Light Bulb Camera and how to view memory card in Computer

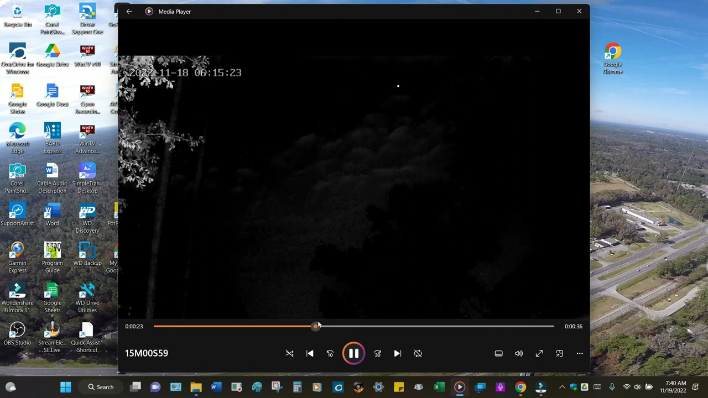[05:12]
ah look at this the light is starting to appear and these are clouds look at that okay right